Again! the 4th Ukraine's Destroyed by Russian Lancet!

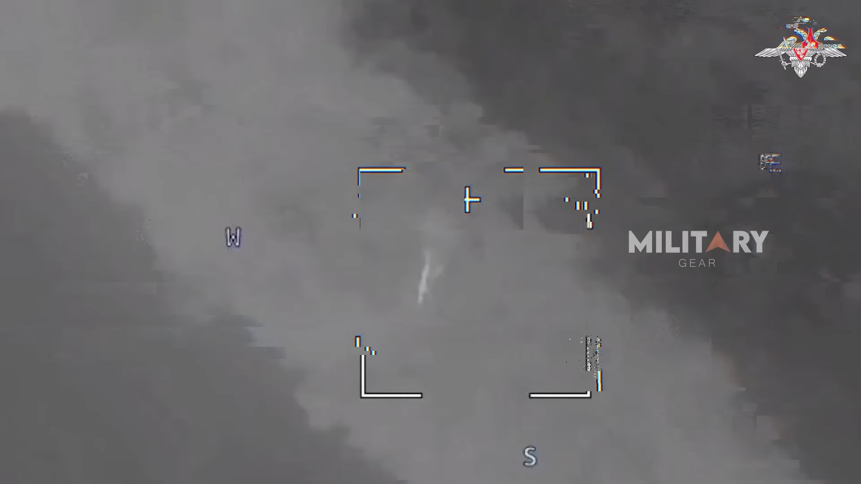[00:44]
a 155mm Caesar howitzer in Ukraine's Kharkiv region. The strike was carried out using a Lancet loitering munition
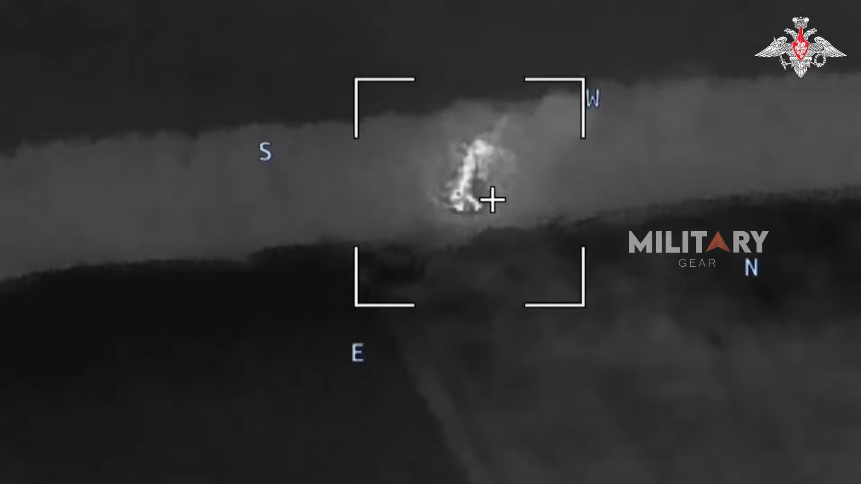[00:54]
with UAV surveillance pinpointing the artillery's location.
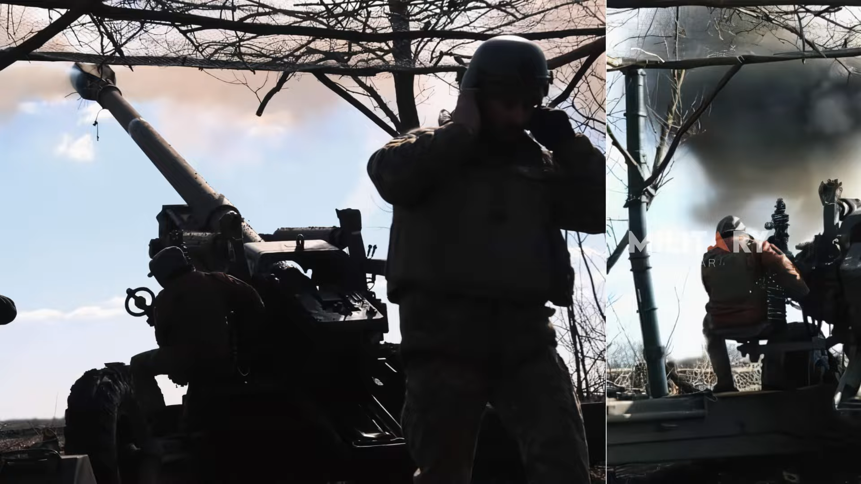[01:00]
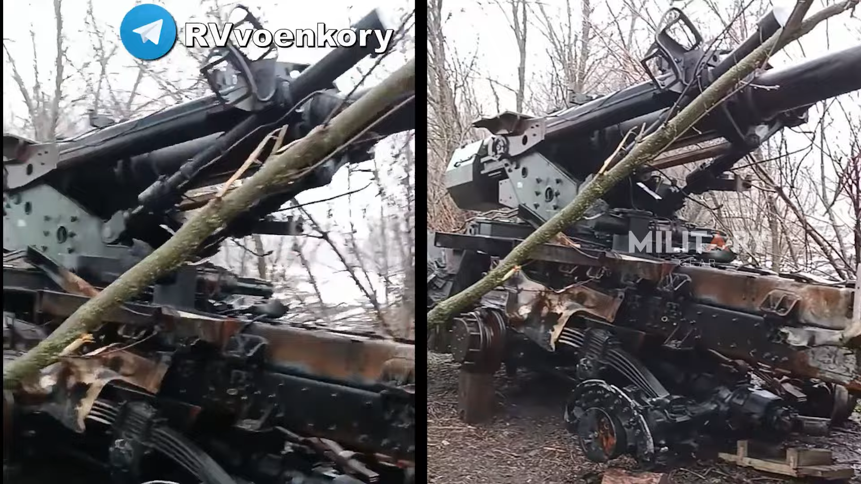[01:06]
The howitzer, concealed in a wooded area, was swiftly destroyed, with aerial reconnaissance capturing the event in real time.
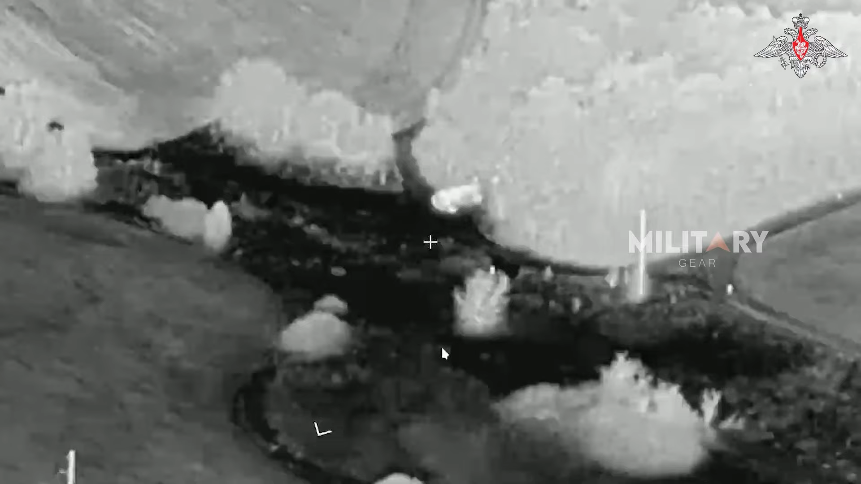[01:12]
In a separate incident, Russia's defense ministry reported a strike on another Caesar howitzer in Ukraine's Sumy region.
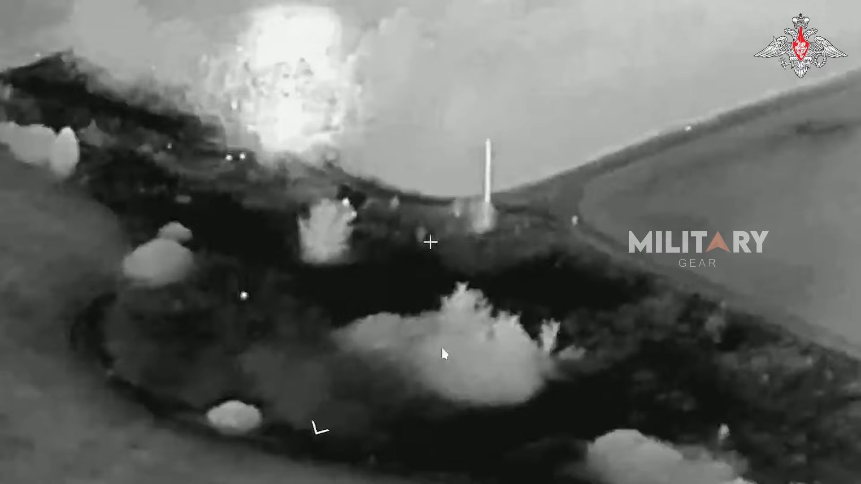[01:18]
The artillery was hit by a KHBPLA laser-guided munition from a Russian Inokhodets or Orion drone,